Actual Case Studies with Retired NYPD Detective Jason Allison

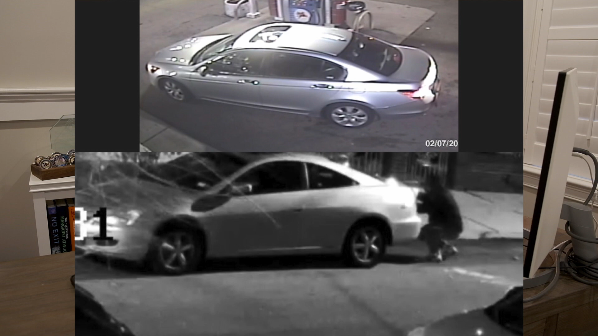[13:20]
After the mobile robbery, there's a homeowner who's returning late at night to his house.